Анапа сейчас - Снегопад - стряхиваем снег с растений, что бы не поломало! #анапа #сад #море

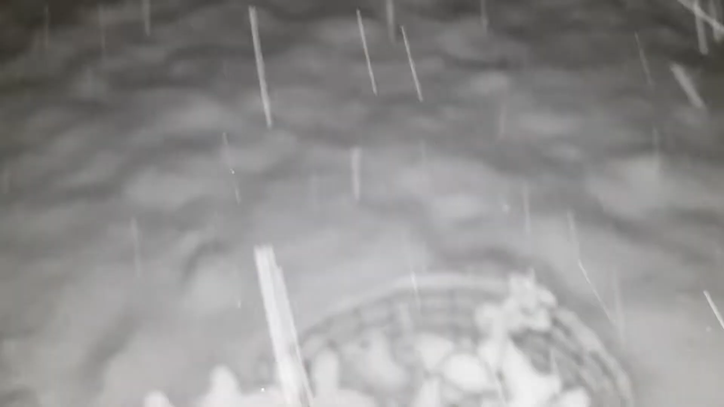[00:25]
Вот только стряхнул с дуба вечно зеленого, уже опять надо стряхать. В момент насыпает.
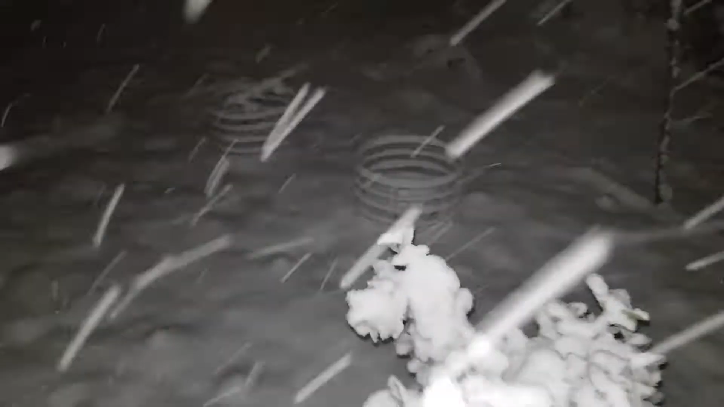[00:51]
Бересклет японский только что буквально встряхнул,
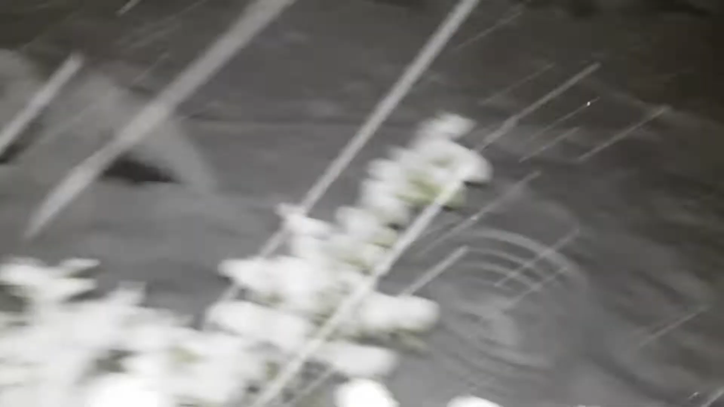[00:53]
хоть не отходи, сыпет и сыпет.
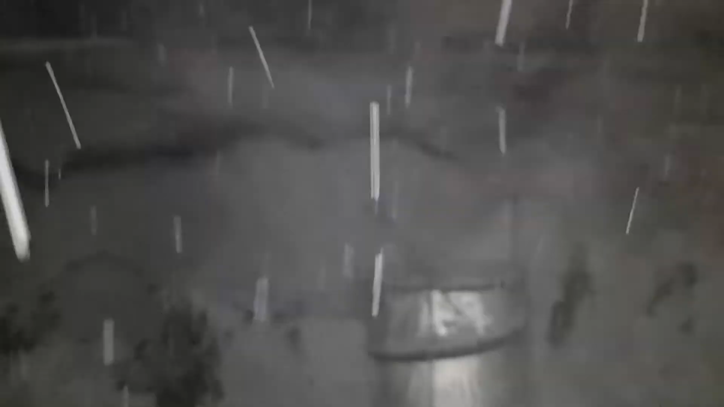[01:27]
С теплицы уже съезжают не одна лавина,
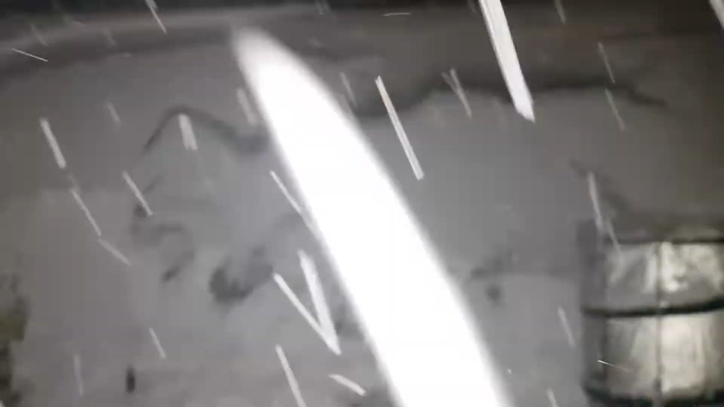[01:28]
поэтому как бы тоже надо смотреть, как бы не завалило.
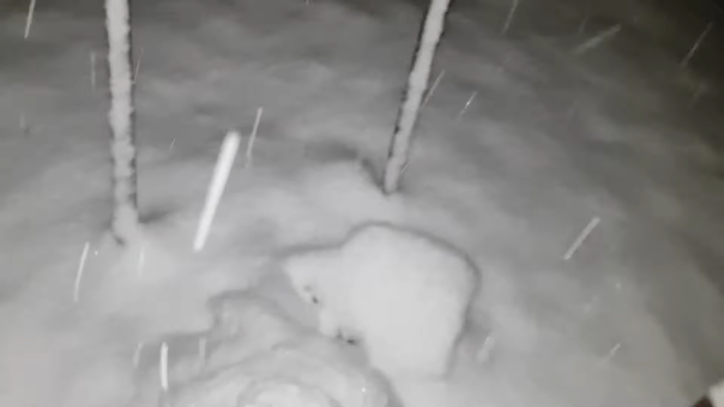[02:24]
Просто завалило. Даже не знаю, стоит ли его отряхать.